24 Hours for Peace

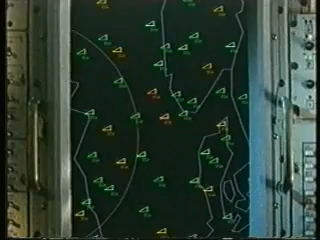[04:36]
5820 North, 00605 East, request identification.
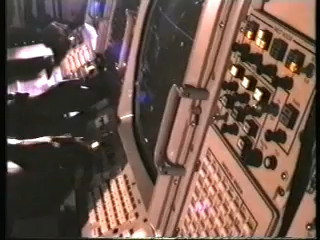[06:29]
TDSC, radar and link operational, time 1428.
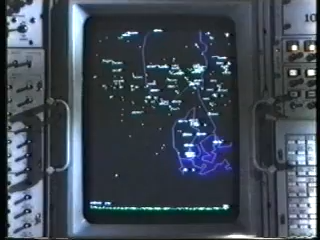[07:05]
They pass their data to ground stations, aircraft and ships in real time.
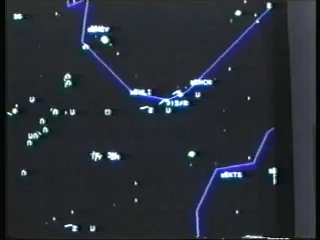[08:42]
The radar and the computer work together to detect and display hundreds of radar contacts, combined with the E3A's data and stored maps. This is how the air picture is generated.